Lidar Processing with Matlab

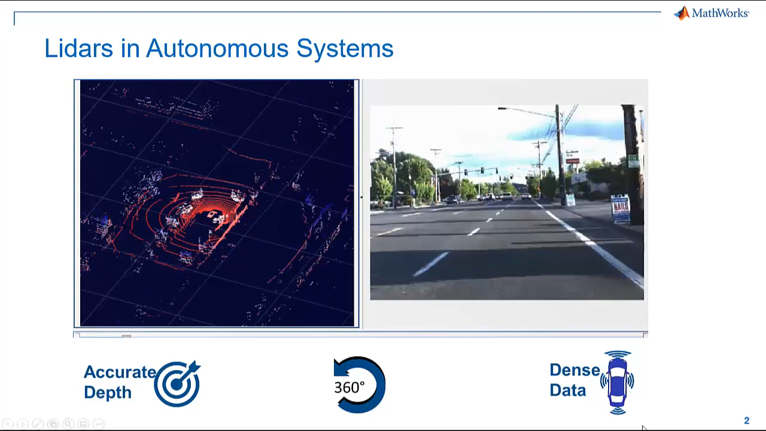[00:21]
LiDARs are now being used in autonomous systems along with other sensors such as cameras and radars for environmental perception.
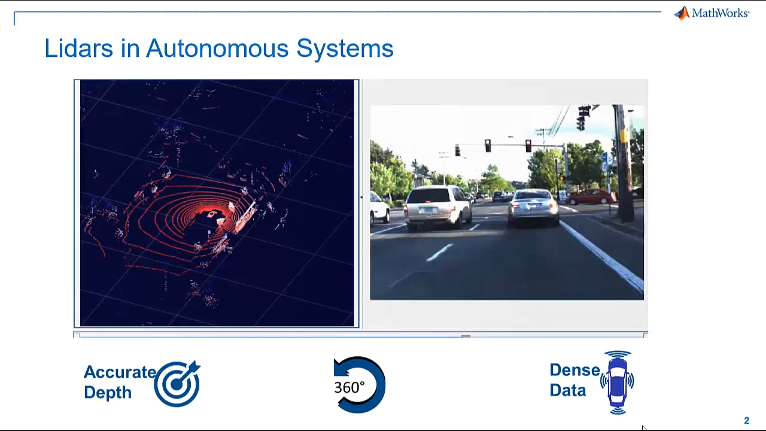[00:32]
There are three key benefits of using LiDARs in our systems. Firstly, it provides an accurate depth field of the surrounding objects.
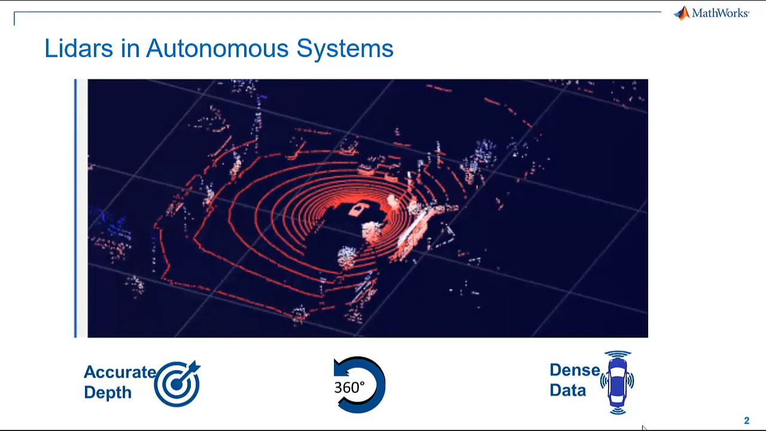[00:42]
Secondly, it provides a 360 view of our surroundings with just one sensor while we need multiple calibrated sensors in case of cameras and radars.
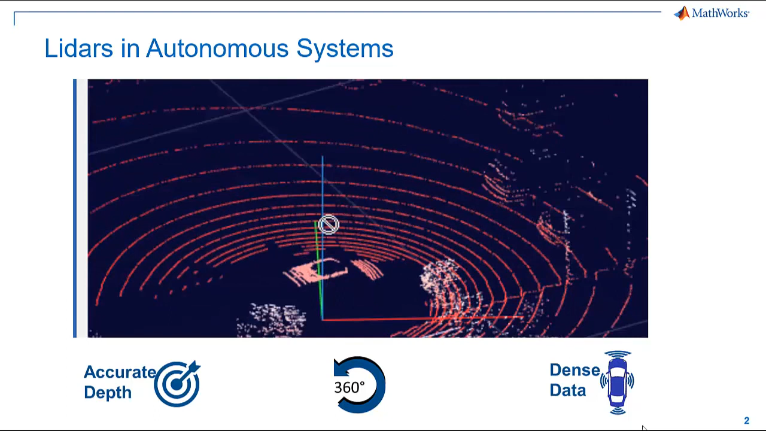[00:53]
Finally, the dense data from LiDAR sensors improves the accuracy when we are using machine learning and deep learning algorithms.
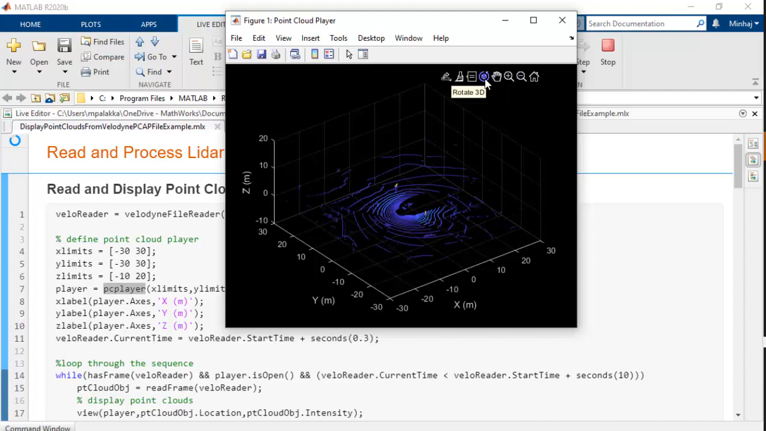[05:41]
It allows you to zoom, rotate and pan point clouds. To find details about any selected point in the point cloud, we can make use of data tip feature.
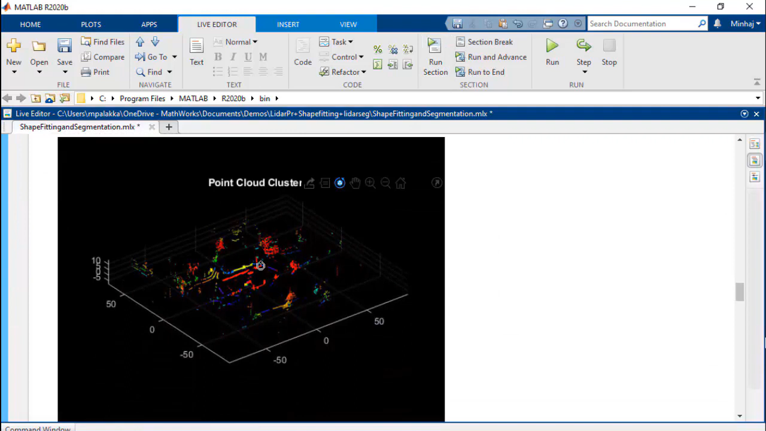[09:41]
The second technique is to use deep learning models. The neural networks here assigns class labels to each points in the point cloud. We can apply state-of-the-art networks like pointsec and squeezesecv2 on the raw point cloud data.
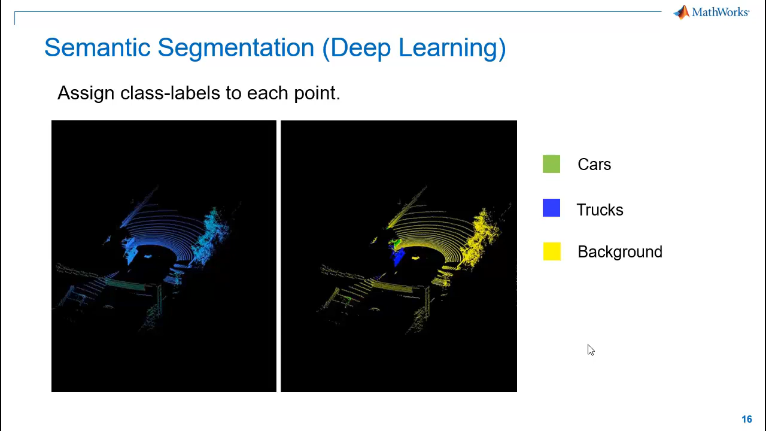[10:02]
It segments the point cloud into three classes here. Cars, trucks and background. Let's look at the code for this.
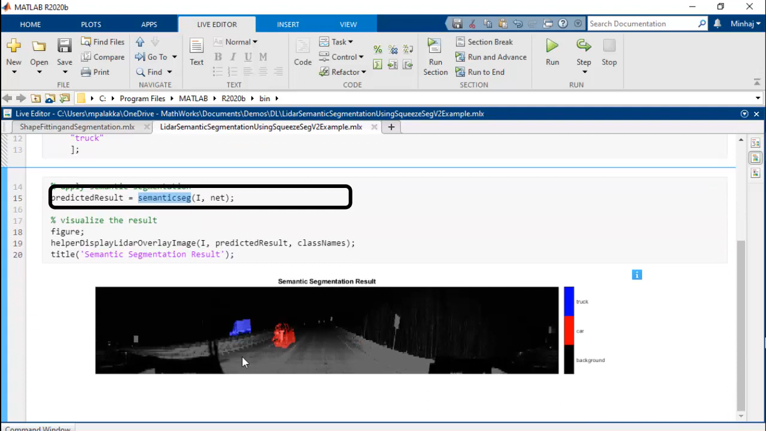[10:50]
The output from the network shows the intensity image segmented into car, truck and background.
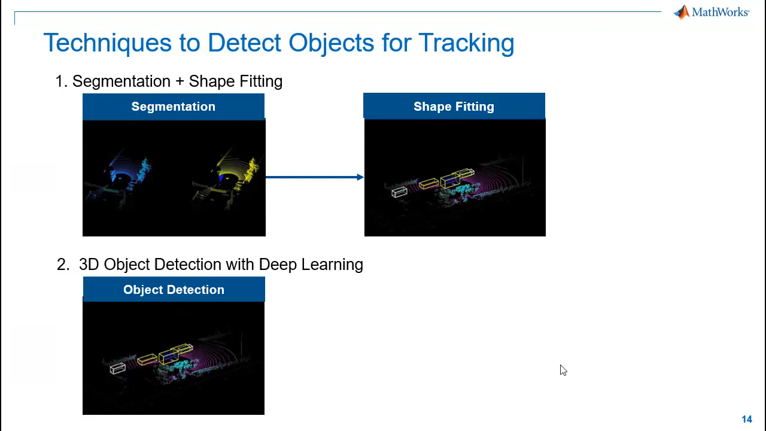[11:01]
After segmentation, we'll fit oriented bounding boxes around the segmented objects using PC Fit Cuboid function. It uses L-shape fitting to perfectly fit oriented bounding boxes around the objects.
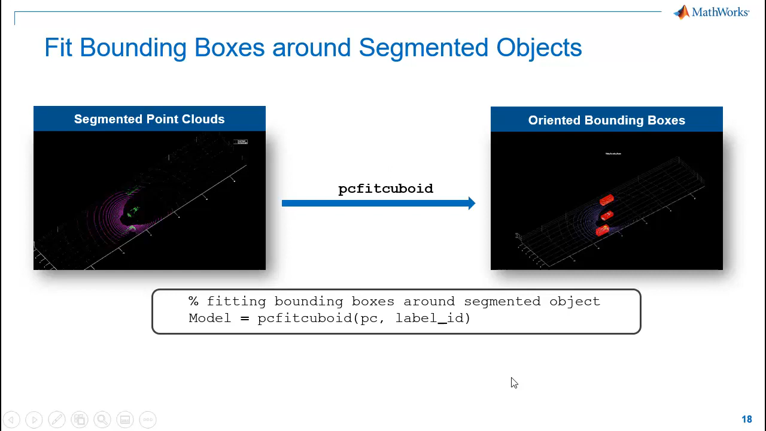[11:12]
The second technique to detect objects from point clouds for tracking is to use object detection networks.
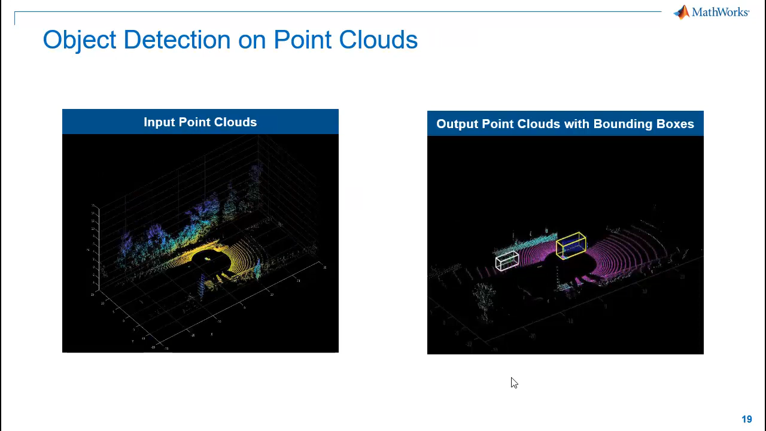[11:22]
Here we apply PointPillars network on the point clouds. It can detect objects and fit oriented bounding boxes around them.
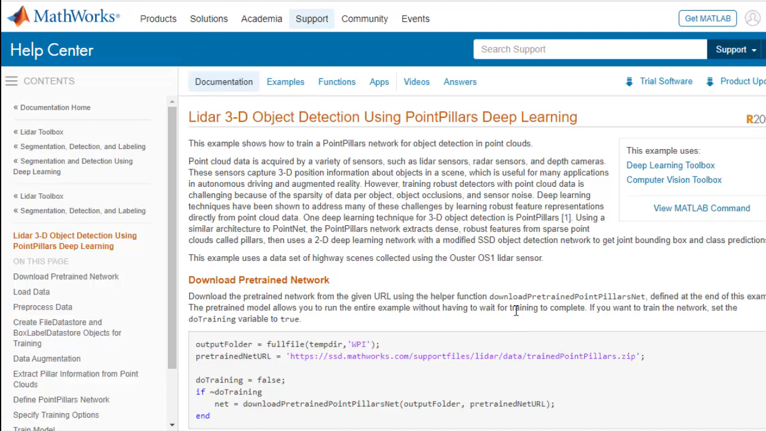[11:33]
Refer to MathWorks documentation example which explains in detail how to model and train PointPillars network from scratch. This example is shipped with a pre-labeled dataset.
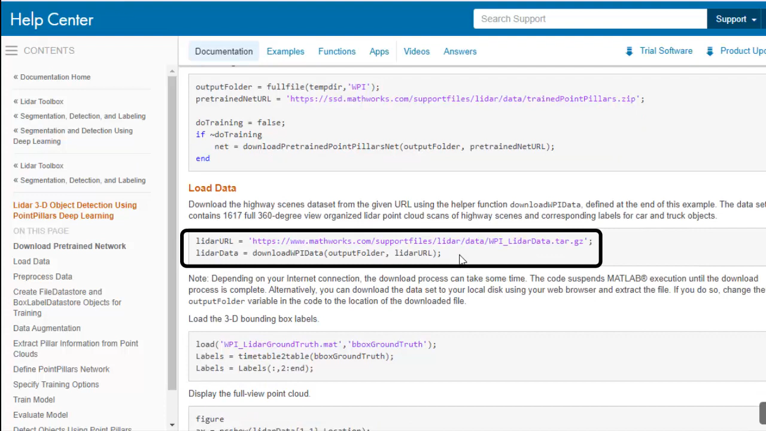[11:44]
But to use your own data with this example, you can make use of LiDAR Labeler app to label your data.
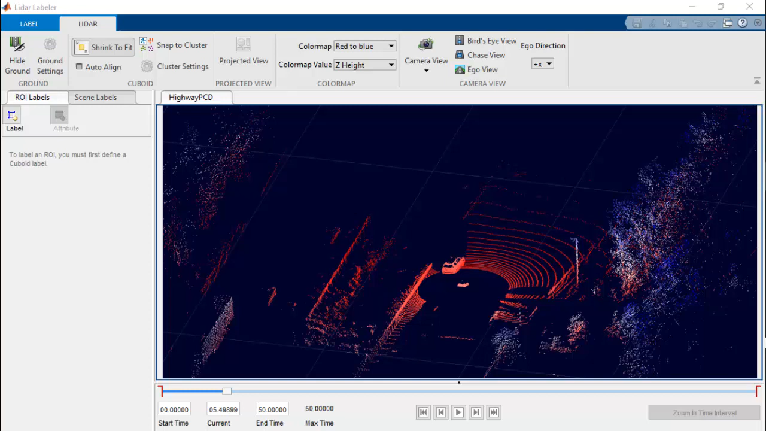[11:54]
You can use this app to label your point cloud for any object detection workflows.
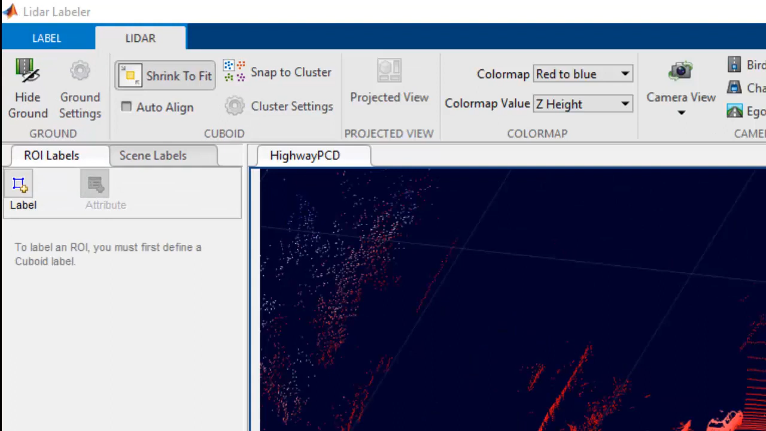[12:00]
You can apply some basic operations like clustering, ground removal, etc. to make more sense about your point clouds.
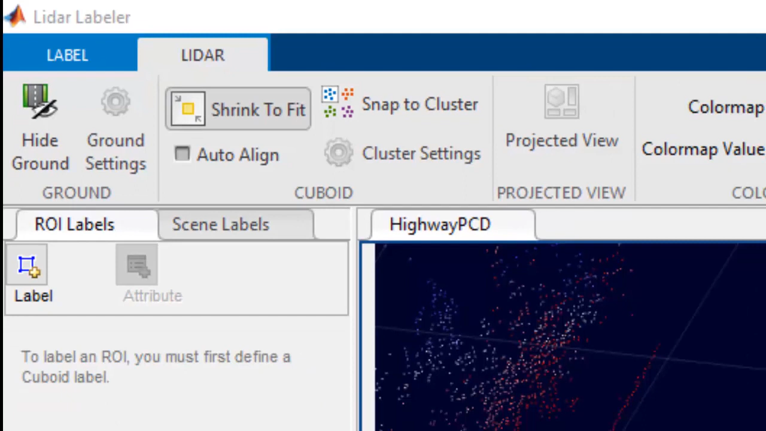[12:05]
And then you can create bounding boxes around the objects to label them.
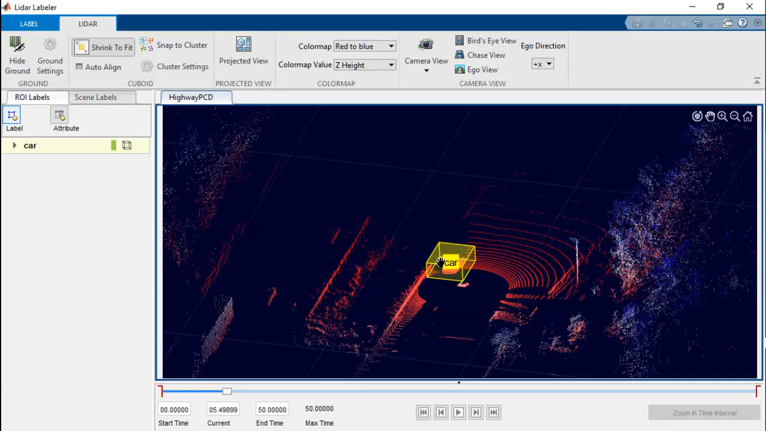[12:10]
The app allows inbuilt or custom automation algorithms to automate labeling process.
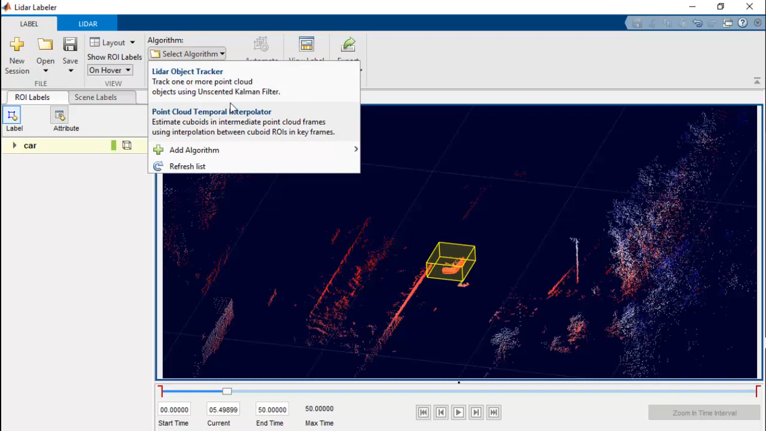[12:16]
So here is the output of our object detection.
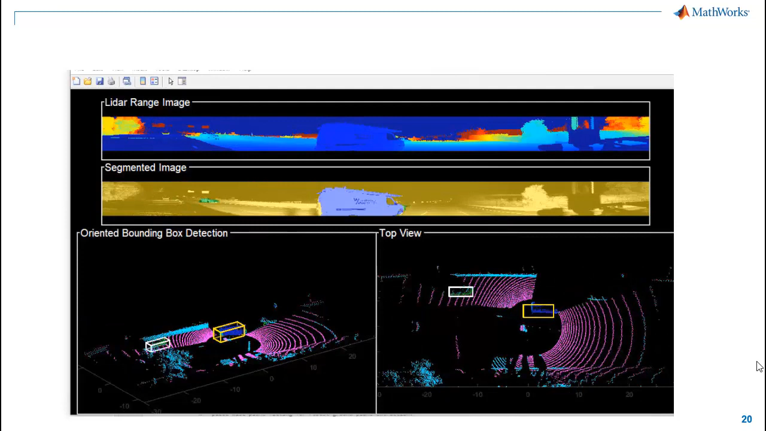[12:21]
You can see bounding boxes around cars and trucks in our point clouds. Now using these bounding boxes as inputs to our tracker, we'll track these objects through the entire point cloud sequence.